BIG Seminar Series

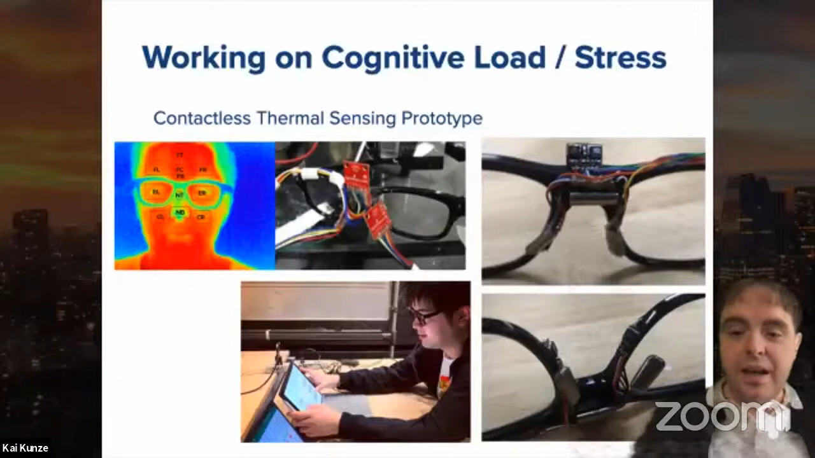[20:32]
and over here, because there are some blood vessels that also supply the brain, the temperature gets slightly higher. And that was a more or less crazy idea. However, just from the initial results,